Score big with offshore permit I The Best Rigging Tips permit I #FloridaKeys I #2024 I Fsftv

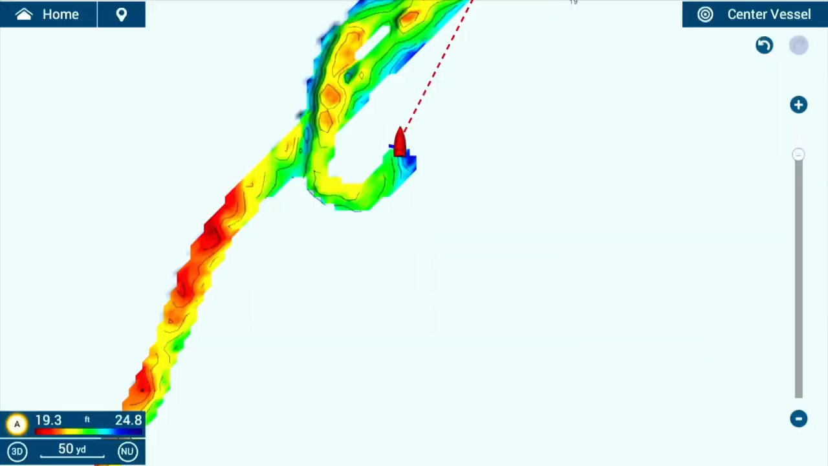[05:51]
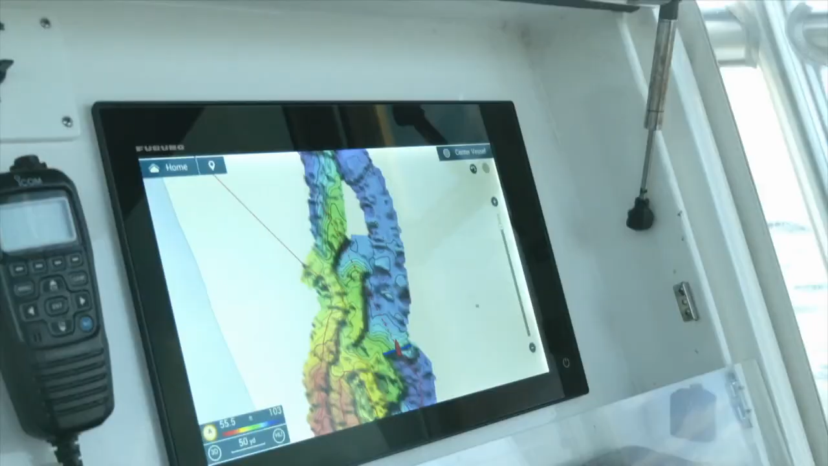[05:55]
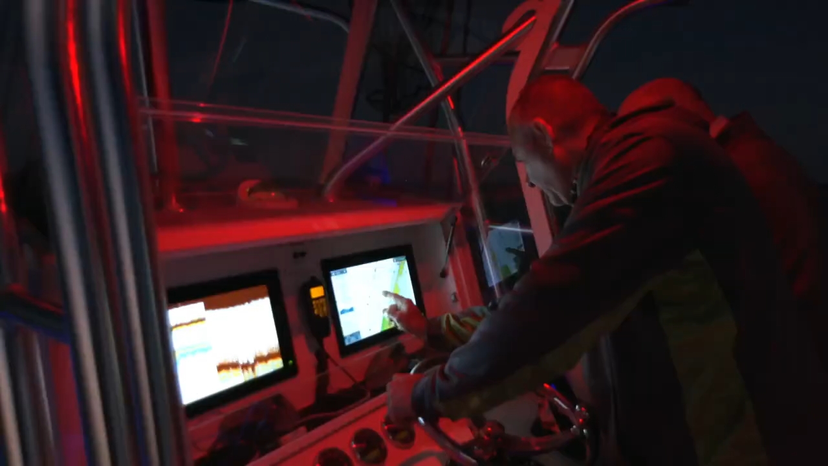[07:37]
My electronics, my Furuno TZ touch system.
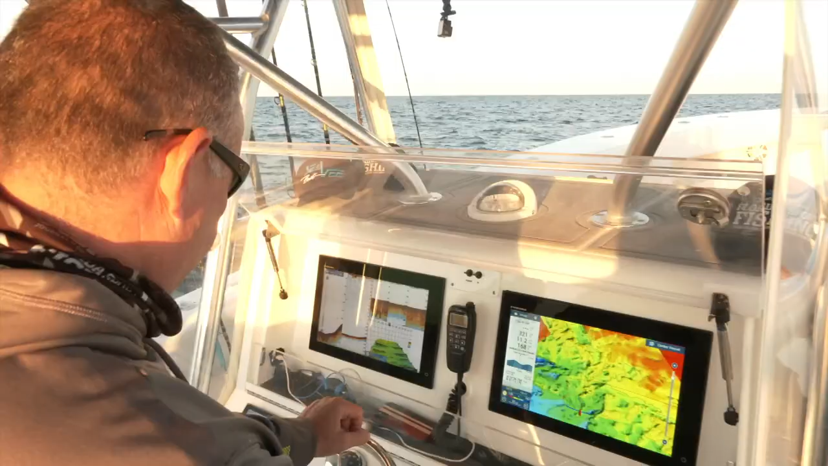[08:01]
And I'm going to tell you, I am constantly keeping an eye on my Furuno TZ touch network.
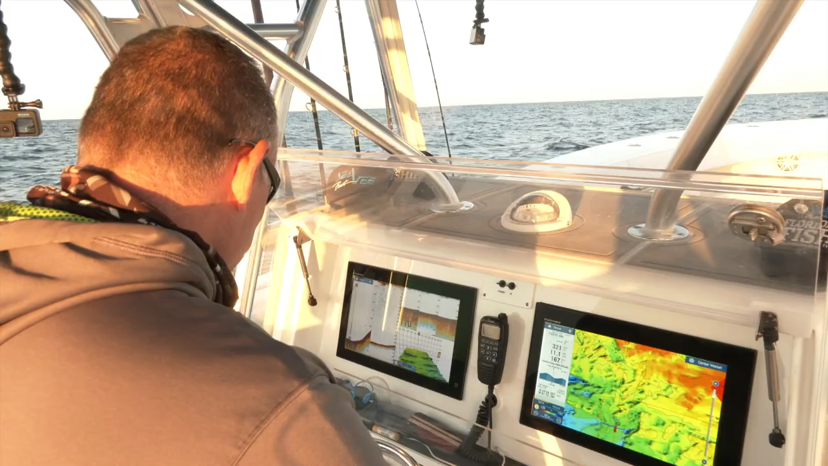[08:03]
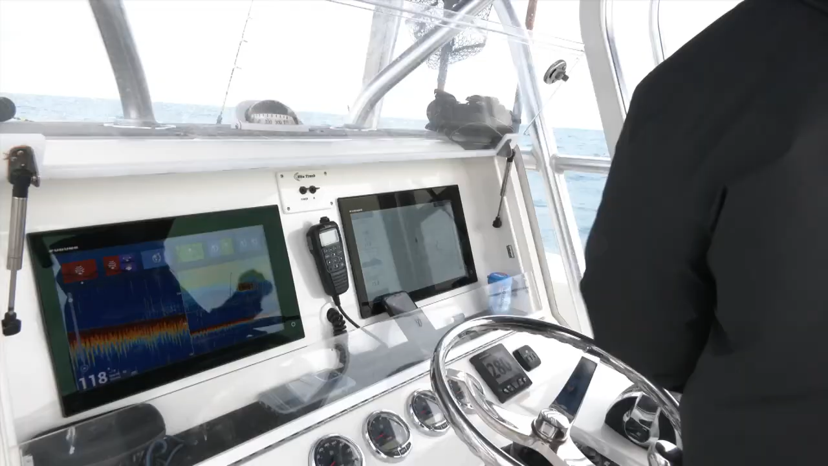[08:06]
For me, situational awareness is vital.
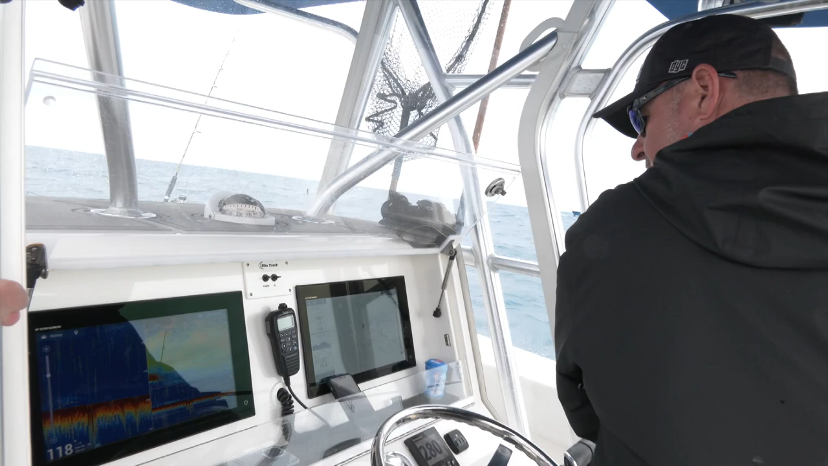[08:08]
So I'm constantly looking under the boat, seeing what, you know, not only what life I'm reading, but I'll often stumble across pieces of structure that I never even knew were there.